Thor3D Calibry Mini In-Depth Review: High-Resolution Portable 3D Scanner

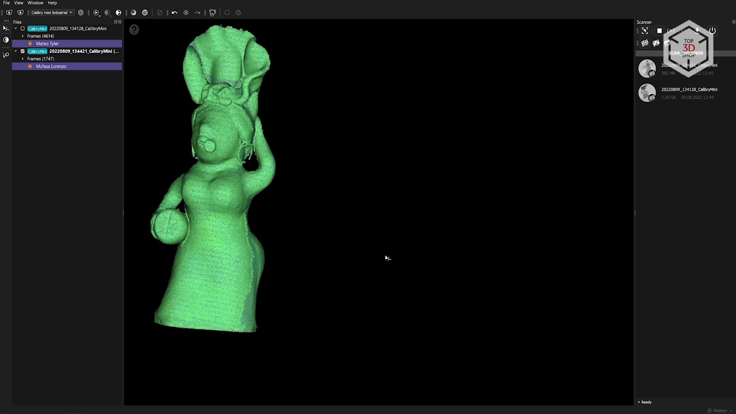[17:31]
The main difference is that in this case, individual frames from both scans will be aligned based on the points selected earlier.
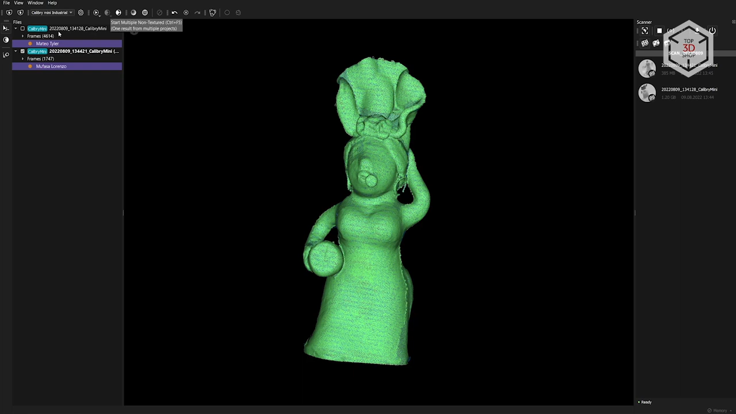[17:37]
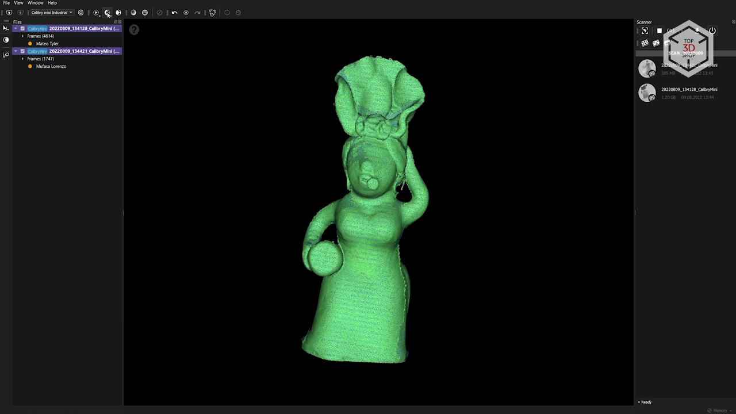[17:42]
Click on the button next to the pre-registration button and start the multiple registration. The two resulting scans already look much more uniform.
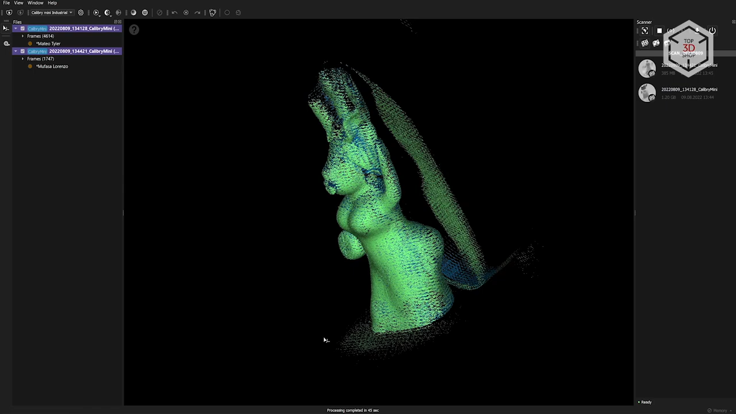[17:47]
Although we removed the extra parts from the finalized models, they are still present in the point clouds.
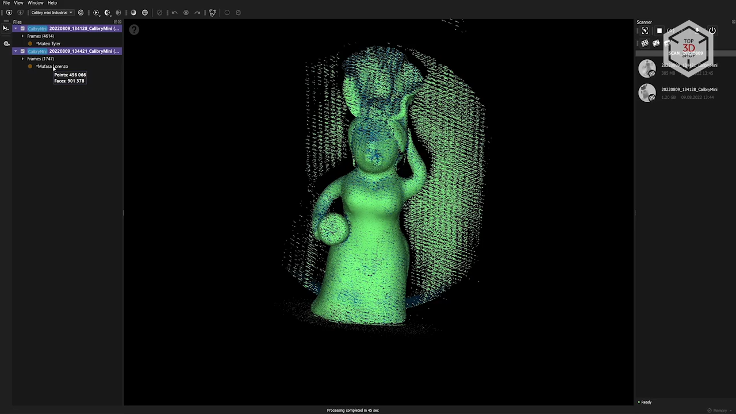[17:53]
Oddly enough, these extra points contribute to better alignment during the multiple registration process. But now they can be removed from the point cloud since we will no longer need them.
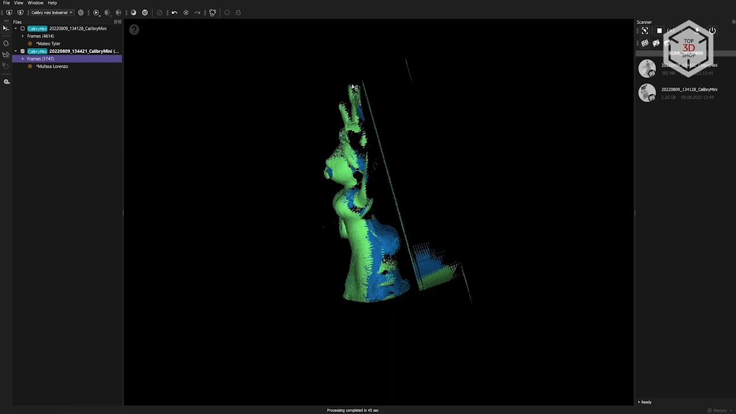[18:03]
The procedure is similar to what we've done before and here we change the resolution to the desired value, in our case, 0.2 millimeters.
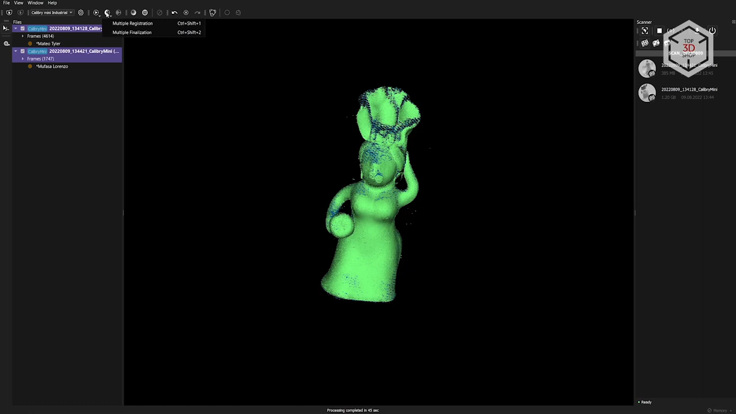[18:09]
Now, let's launch the multiple finalization. After two and a half minutes, we are presented with the final 3D model.
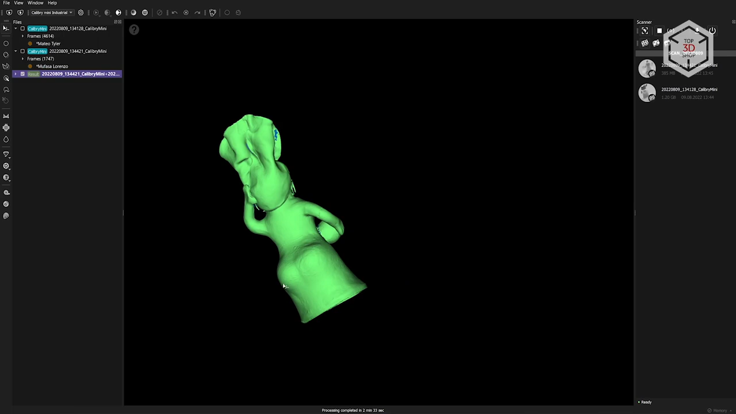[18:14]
We did not enable automatic hole filling, which resulted in some missing geometry.
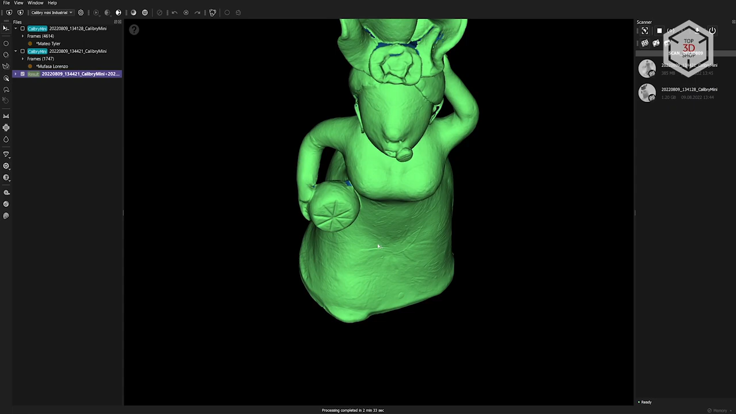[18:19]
There's a special function for manual hole filling, used for closing off the selected holes individually or filling all the holes at once.
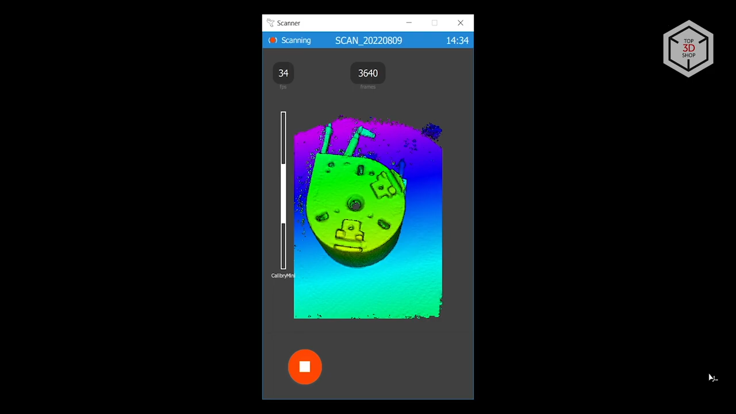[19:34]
The heater was carefully scanned from two sides in an upward position, with much effort devoted to covering as many holes and cavities as possible. And just in case, we made another intermediate scan with the heating element lying on its side.
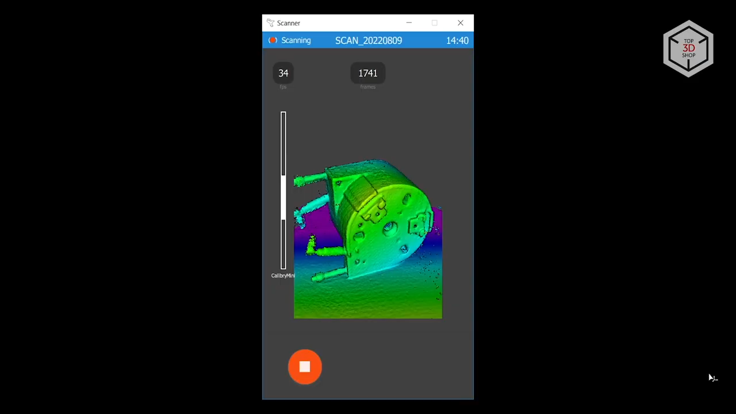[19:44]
Thanks to the large amount of details and geometry features, there were no difficulties with tracking.
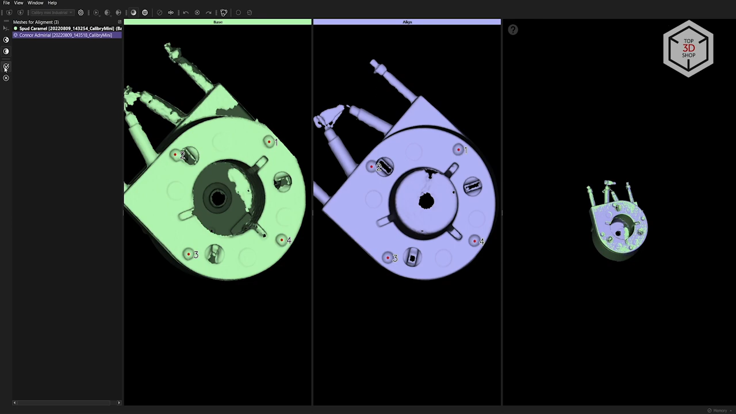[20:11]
Otherwise, the procedure was not much different from the first test scan. As a result, we got a fairly accurate and detailed 3D model.
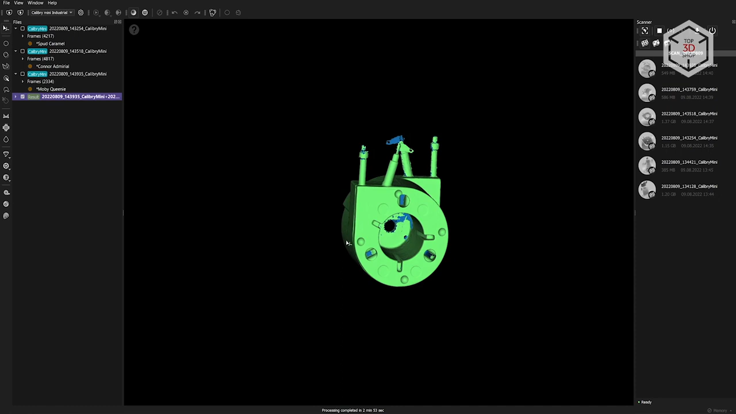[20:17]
Remarkably, the Calibri Mini was able to capture even the shiny steel connectors.
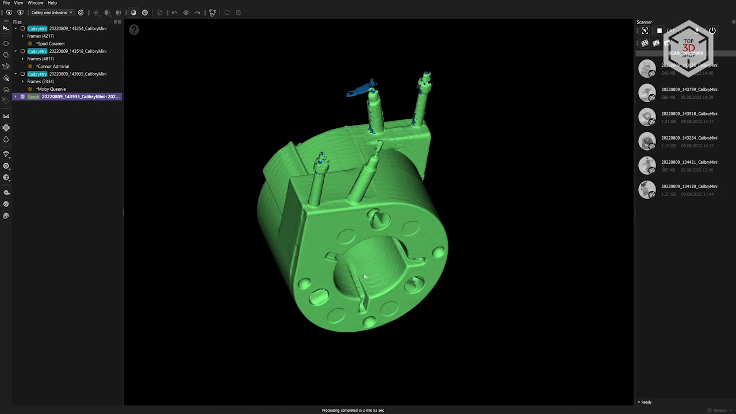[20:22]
Not completely, but as a rule, most scanners do not even register such details without special matting spray coating.
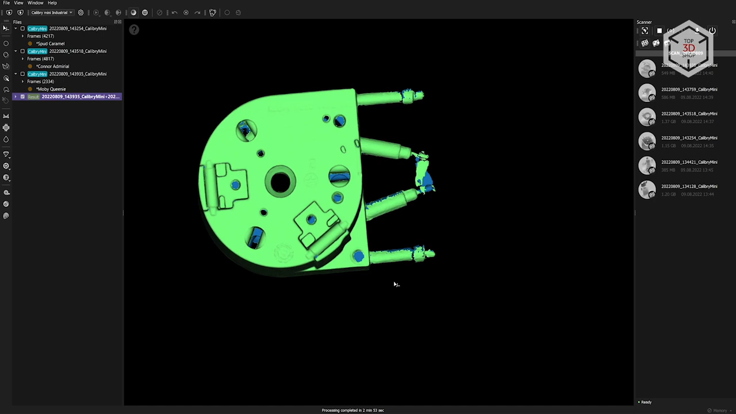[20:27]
Few holes are still present on the model, but as a rule, it's not necessary to fill them in when processing scans of technical parts.
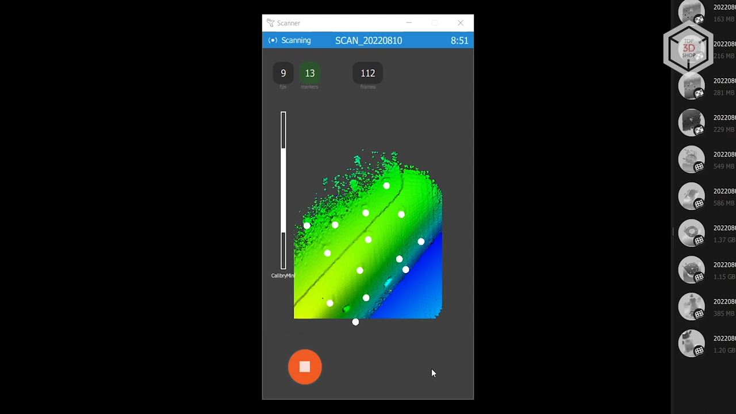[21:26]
The number of markers in view is displayed next to frames per second. The scan immediately pauses when the scanner loses the track.
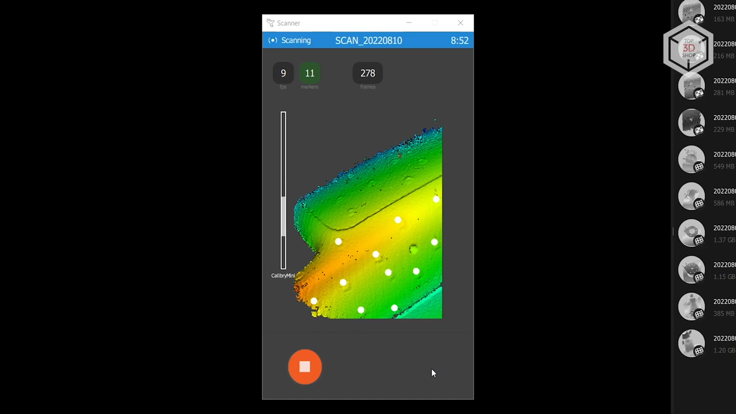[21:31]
A strange aspect was noticed during scanning with markers.
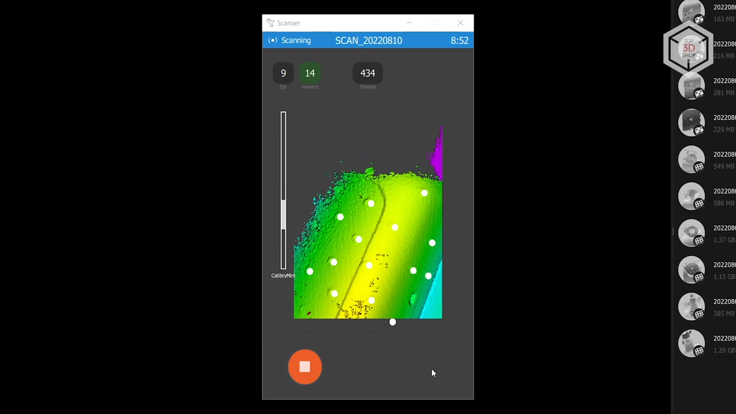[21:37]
It would seem that geometry-based computing and alignment should be more difficult to process.
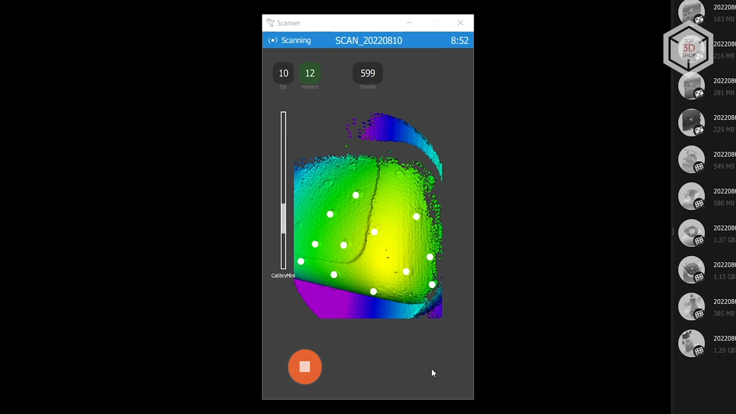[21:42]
But for some reason, the scanner captured significantly fewer frames per second in marker tracking mode compared to the geometry-based one.
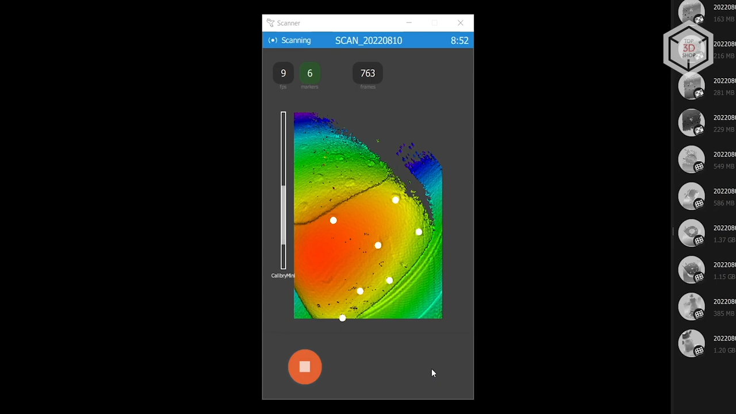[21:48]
As a result, such scans took longer and the process was slower.
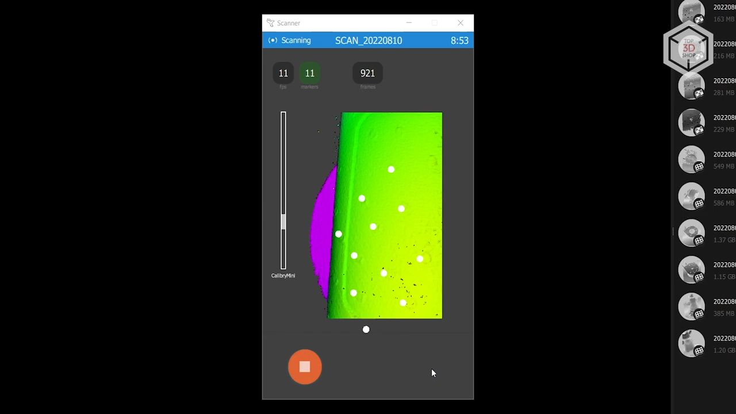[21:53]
Geometry-based tracking produced less data and we had to re-scan some areas several times, since in the processing stage, it turned out that some areas were not scanned well enough.
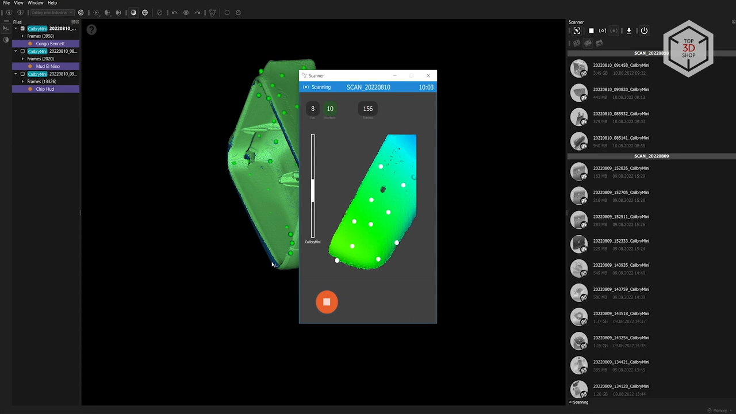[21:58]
Since the inner side of the mirror contains fasteners, we used geometry-based tracking for scanning this particular side.
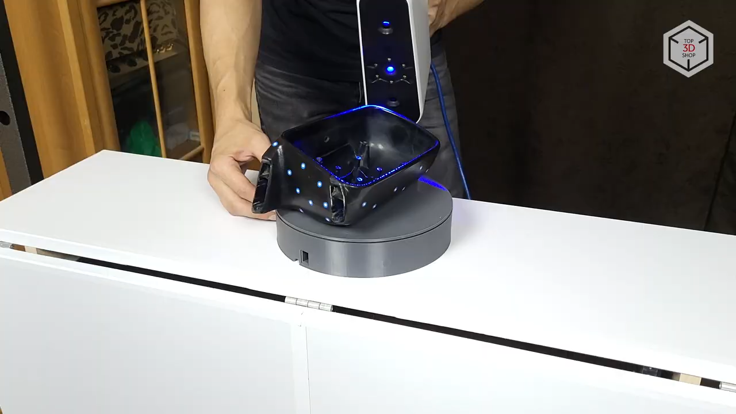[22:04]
Aligning the internal and external geometry scans experienced no issues.
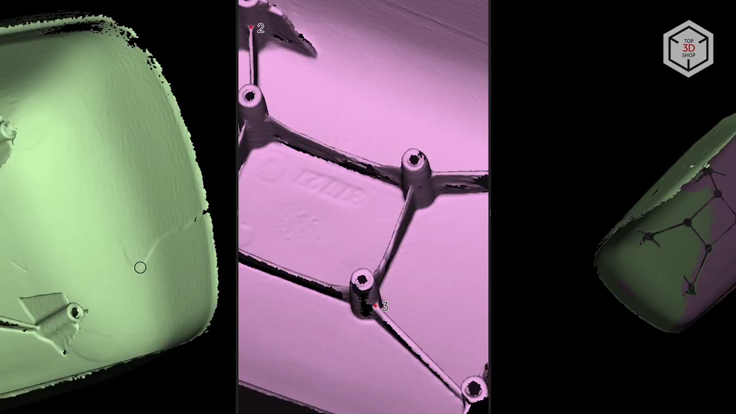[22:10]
In this test, we used a rather useful function for pre-finalization and multiple finalization.
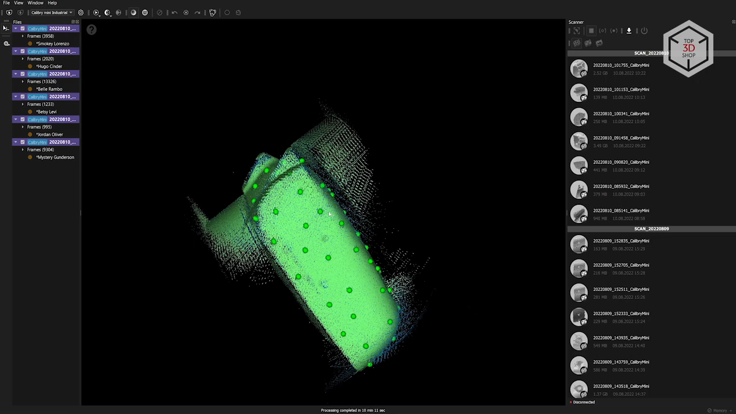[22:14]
Instead of removing the unnecessary geometry,
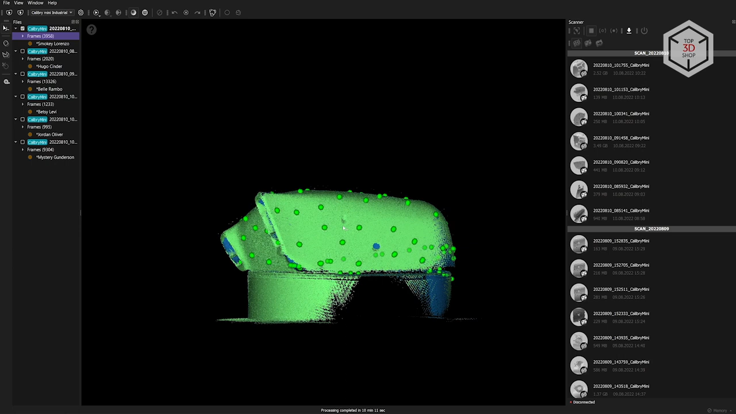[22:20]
such as the turntable, we enabled priority mode, selected the parts we needed and set them as the main object.
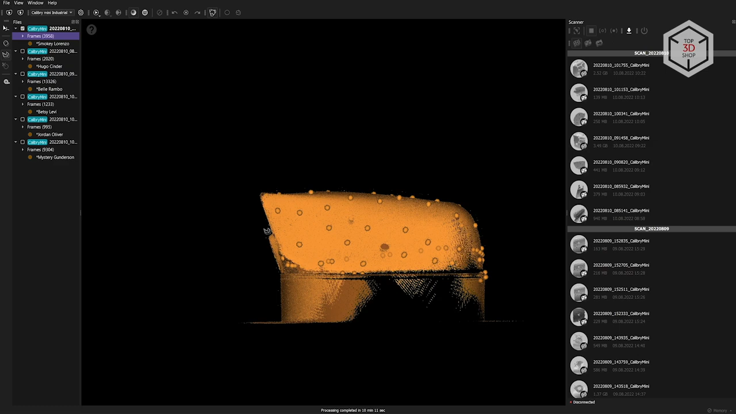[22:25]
The extra parts disappeared from the view window and stopped interfering with the process.
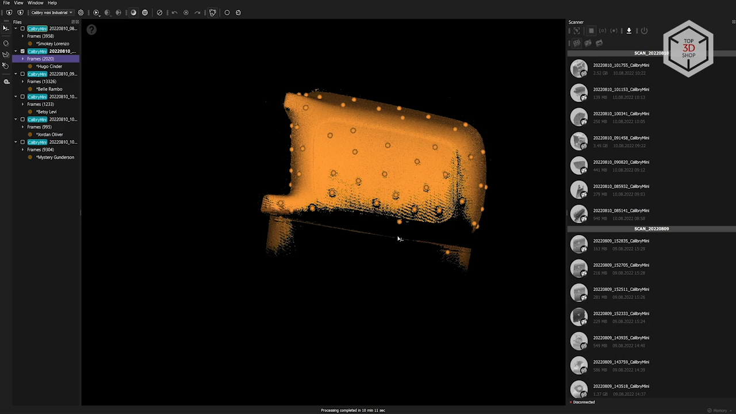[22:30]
However, these parts will still be taken into account during scans' finalization. This function turned out to be very convenient.
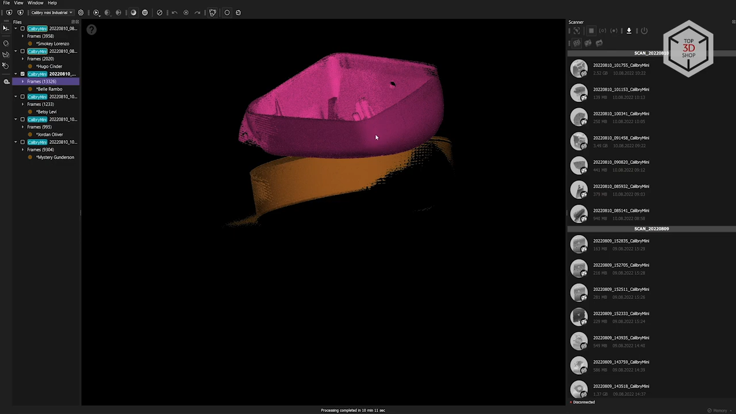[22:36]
As a result, we captured the majority of the mirror's geometry.
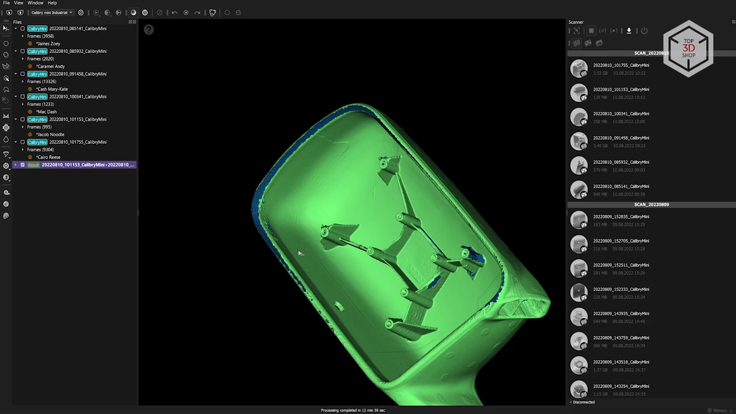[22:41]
Of course, there are areas that could not be captured, but the data received was quite enough for further use.